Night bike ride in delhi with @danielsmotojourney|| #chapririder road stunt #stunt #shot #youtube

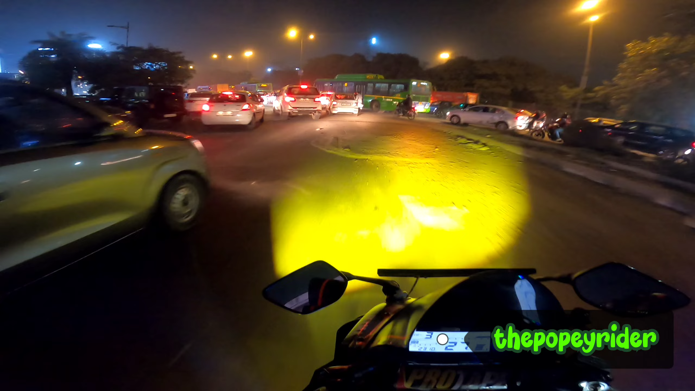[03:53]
आगे का सामने का व्यू कितना अच्छा दिख रहा है क्वालिटी देख रहा है मैंने फोग्रैम्स की ओसम है यार ओसम